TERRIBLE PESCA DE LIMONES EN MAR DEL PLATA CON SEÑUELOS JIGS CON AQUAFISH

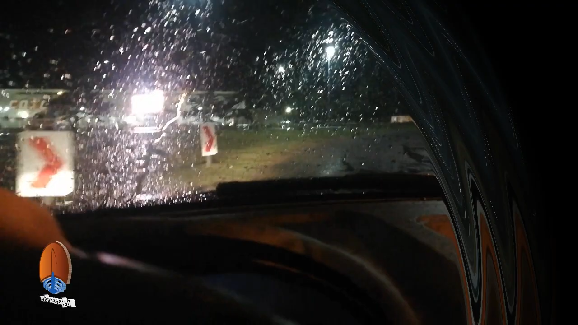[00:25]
estamos saliendo de Mar de Tuyú, día horrible con lluvia.